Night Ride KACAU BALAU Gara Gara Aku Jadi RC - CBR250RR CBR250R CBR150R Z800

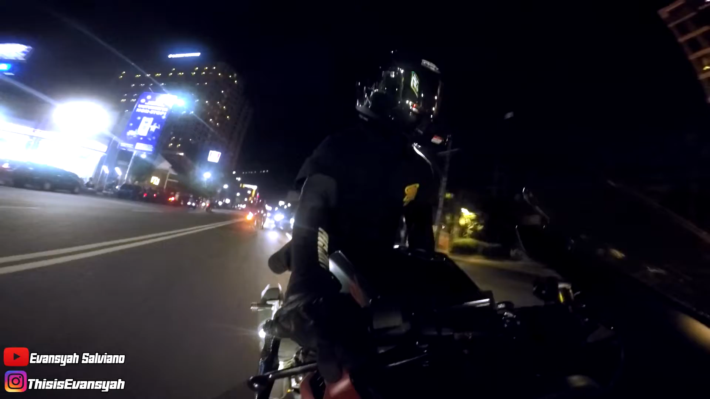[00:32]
Santai saja ya guys ya, menikmatin jalanan ibu kota yang cukup padat di malam ini.
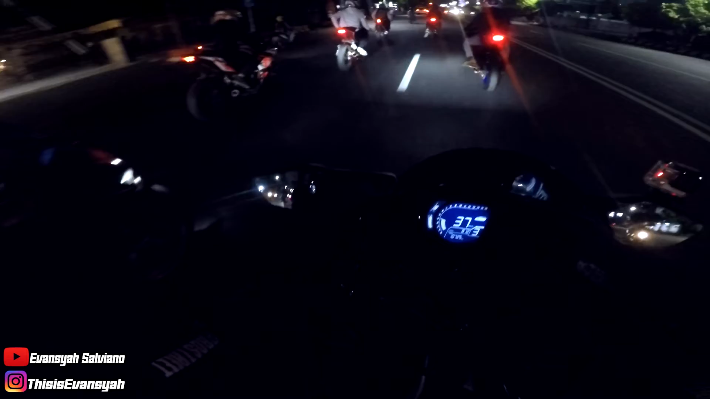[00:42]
Ini pakai CBR banyak juga nih, ada 4 nih CBR 250RR nya. Rame guys.
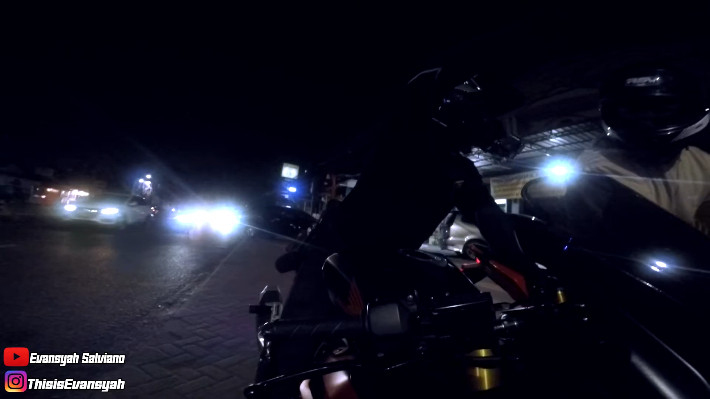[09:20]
Kanan, kan gue surat mau, wis. Neng kono aku sing arep. Yuk.
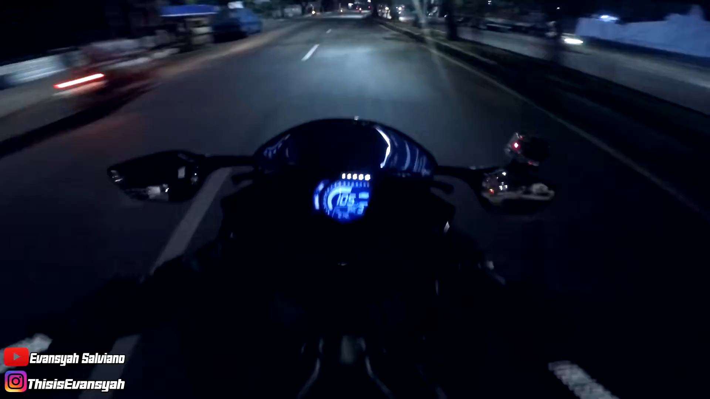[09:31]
Aku tuh jalan sempit jalan nih bro. Nah lihat nih, nyempit kan? Aku tahu jalan sini soalnya. Nyempit, banyak orang nyebrang gitu. Aduh, semua lagi yang kejoglong perutku masih sakit banget loh.